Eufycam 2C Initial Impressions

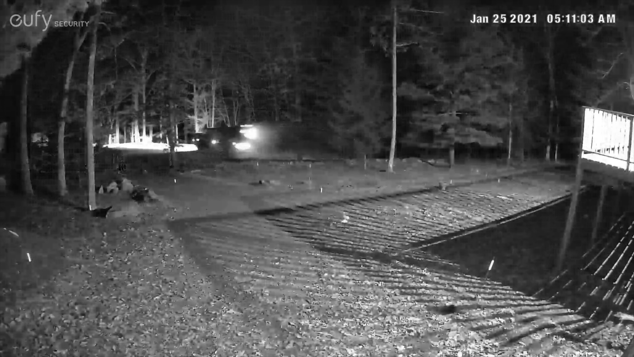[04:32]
The camera will typically pick up when the truck comes by so it'll get a notification on the phone so we can have the trash brought back in. Last but not least we have our fourth one right up top here.